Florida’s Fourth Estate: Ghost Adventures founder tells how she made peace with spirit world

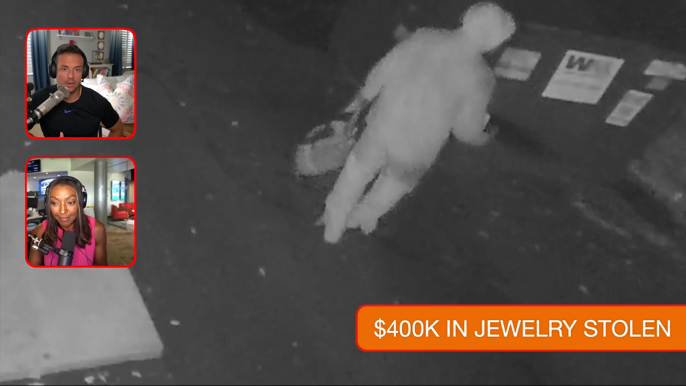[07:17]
No, all they have to go on right now, Ginger, are these grainy surveillance pictures, which makes you think they might just get away with it if they don't find any DNA.